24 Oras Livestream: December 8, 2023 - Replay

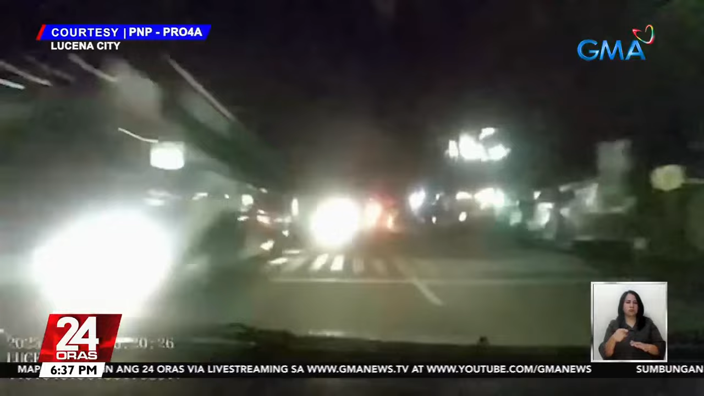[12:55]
Pumarurot ang isang mobile ng Lucena City Police para ma-intercept ang target nilang sasakyan sa highway sa Lucena. Labas!